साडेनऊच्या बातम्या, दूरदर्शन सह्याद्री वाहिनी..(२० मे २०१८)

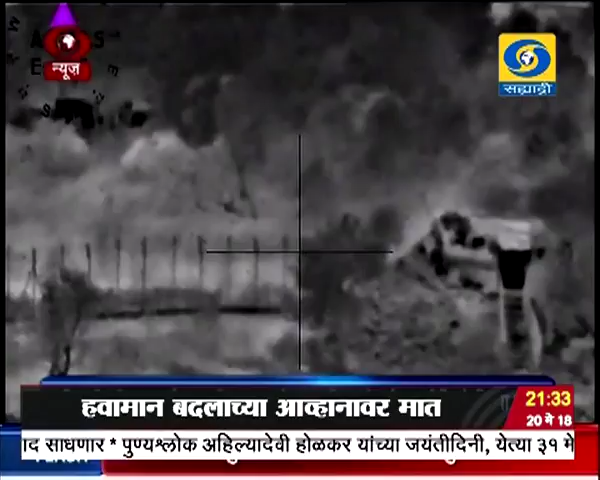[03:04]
नश्ट केलेची 21 सेकंदांची चितरफी तही सीमा सुरक्षा दलान जारी केलिया है सीमा सुरक्षा दलाचा सैनीकान नी गेला 3-2 साथ विशेशत हा चिकन नेक भागात केलेला अचुक गोली बारा मुले पाकिस्तान कडून